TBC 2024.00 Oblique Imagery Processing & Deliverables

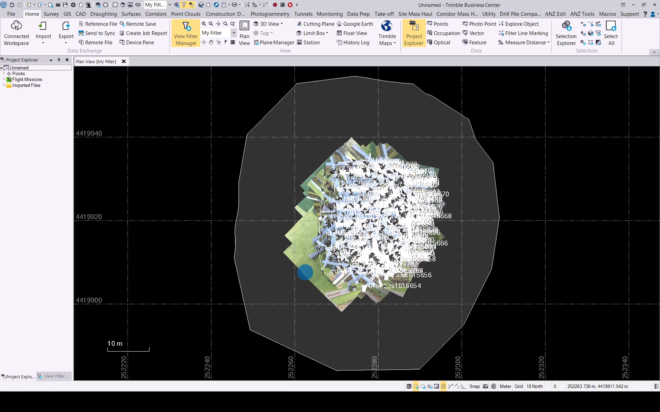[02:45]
Click on the 3D view and we can quickly have a look and see what that looks like.
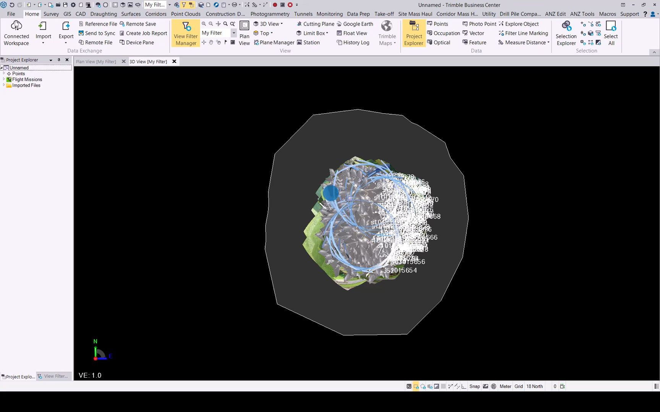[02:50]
So there you have an idea of what your flight looked like.